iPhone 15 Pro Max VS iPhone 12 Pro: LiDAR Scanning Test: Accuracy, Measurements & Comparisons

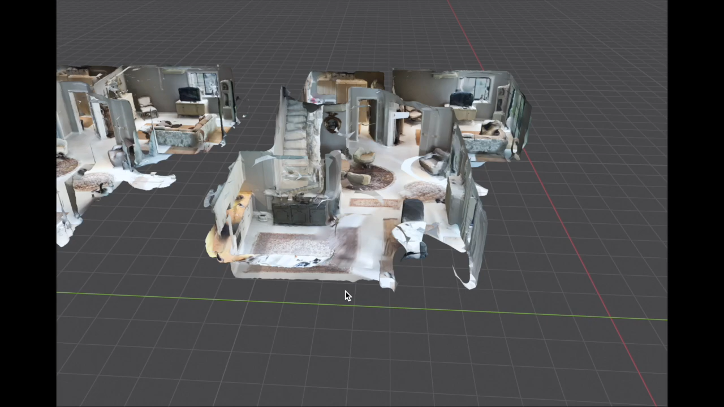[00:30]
First, let's look at the immediate visual differences. As we can see here on the wall cabinets in the kitchen,
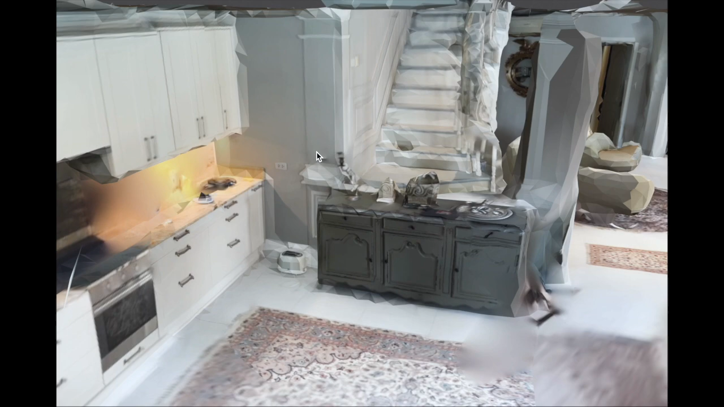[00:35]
they look smooth and nice on the 15 version, but they are quite messy on the 12 version.
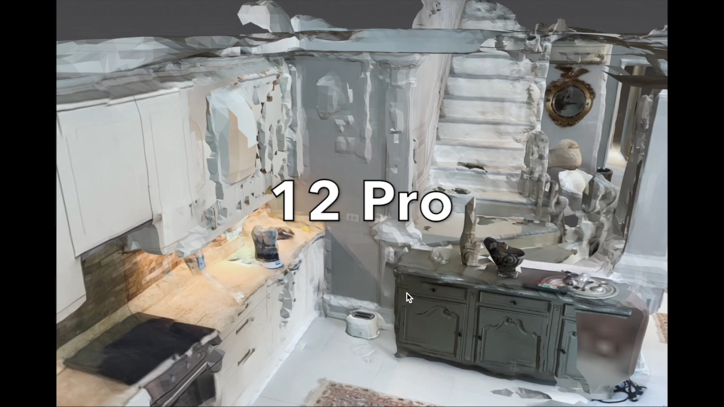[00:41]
There are other similar small artifacts and differences between the 2 models,
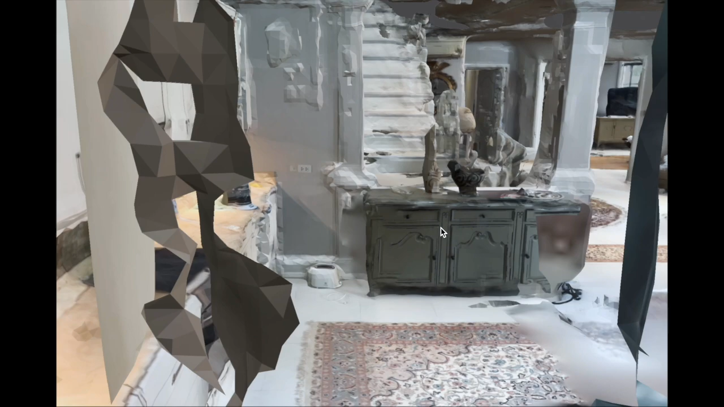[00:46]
but nothing major and this is normal I would say.
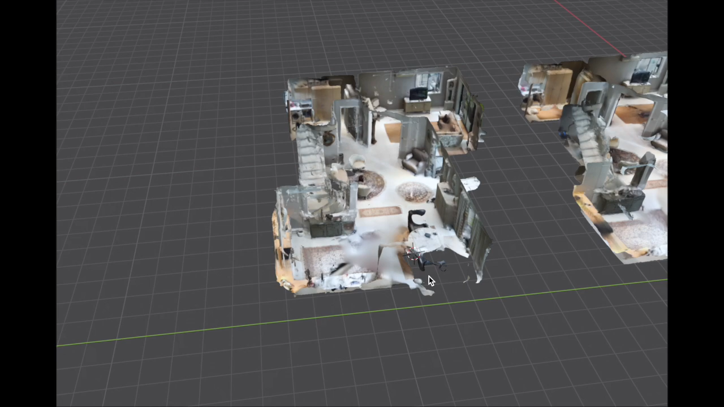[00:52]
Overall the shape of the 15 version looks a bit off to me here, and when I investigated this further I saw that the amount
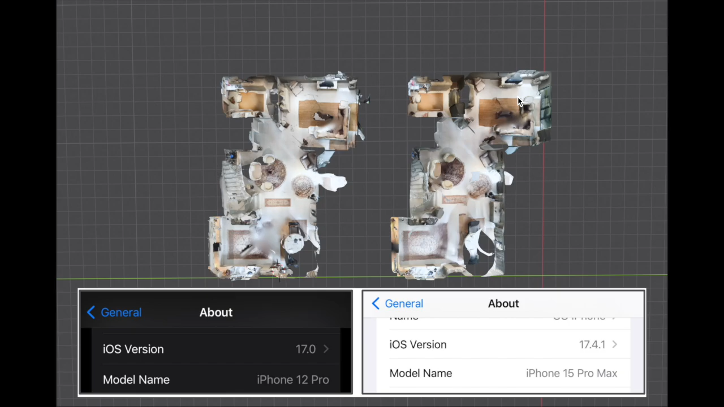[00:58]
of polygons is much lower on the model from the iPhone 15.
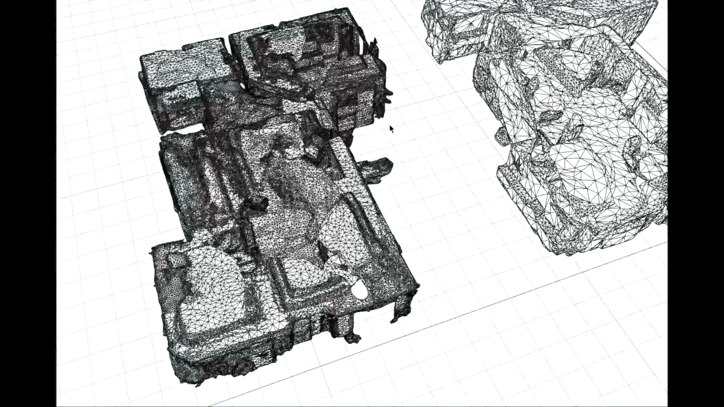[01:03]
The 12 version looks normal and darker due to the higher density of polygons. I'm not sure how and why this happened and it's not how I imagined the test,
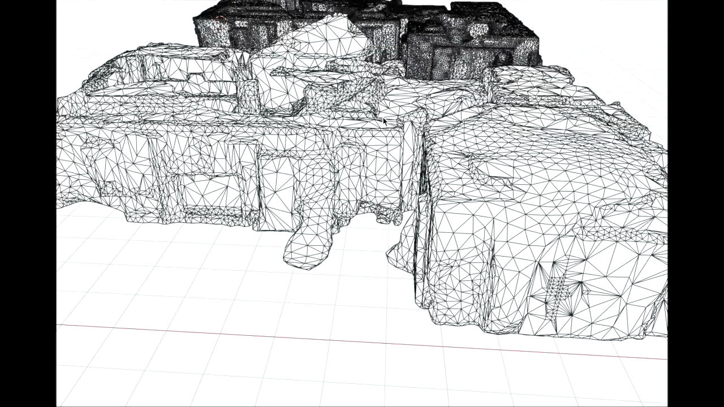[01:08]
but anyway, here I'm dragging the 15 model on top of the 12 model for comparison.
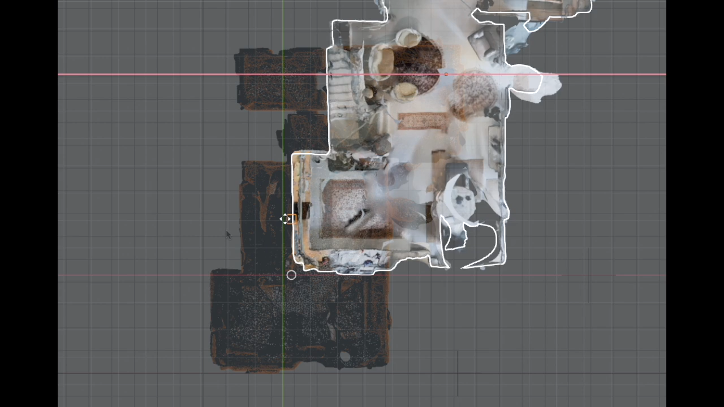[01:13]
The orange, the red mesh is from the 15 Pro Max and it looks slightly out of shape.
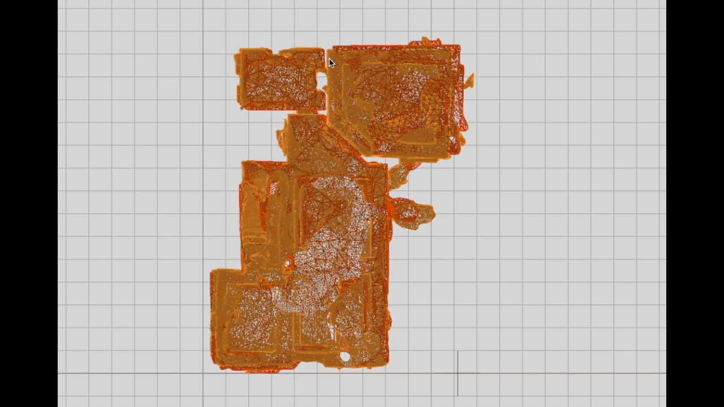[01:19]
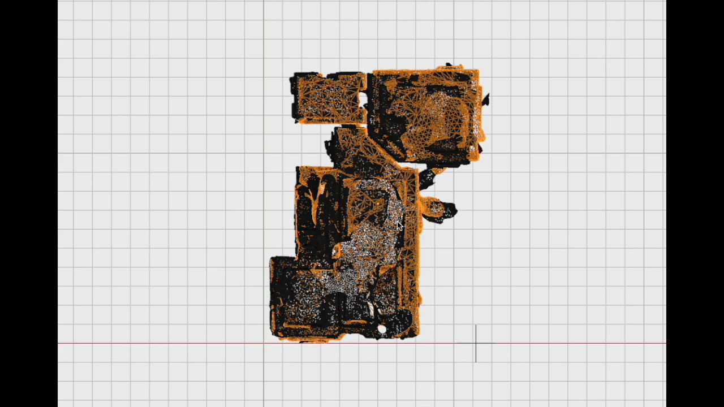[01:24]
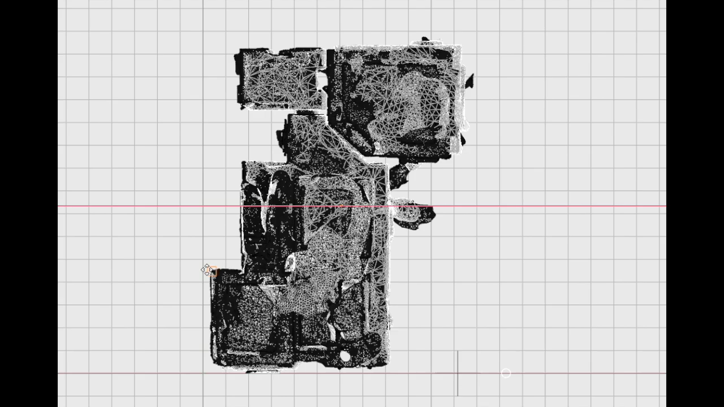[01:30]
I proceeded to measure both 3D models in Blender. I'm showing you here briefly how and where I took the measurements.
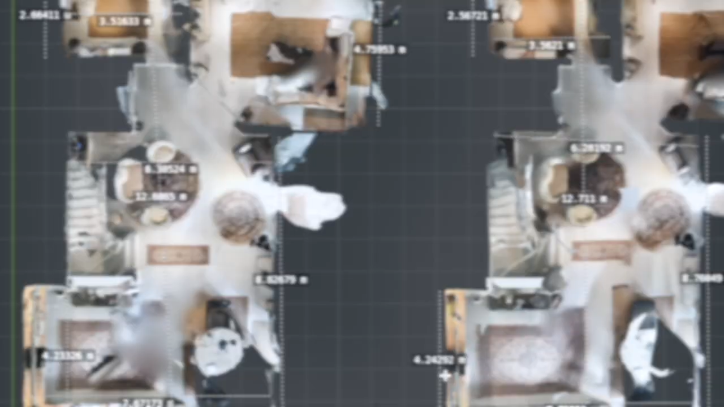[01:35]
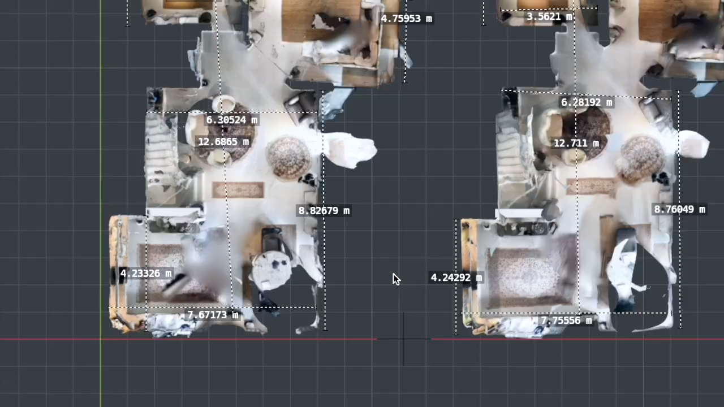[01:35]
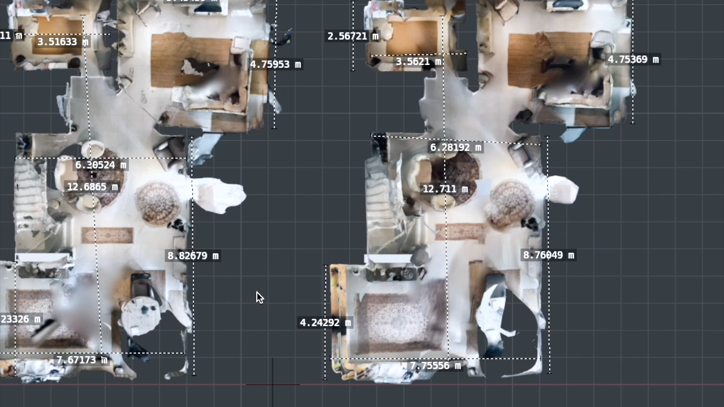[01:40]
Next I drafted up the basic shape of the floor plan so that it's easier to see and compare.
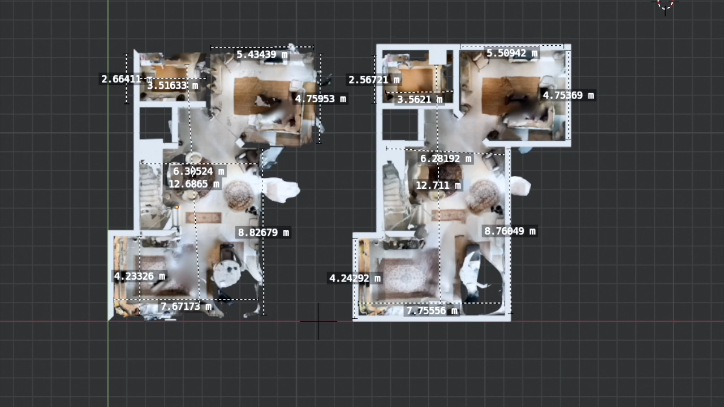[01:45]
We can see here that the iPhone 12 version fits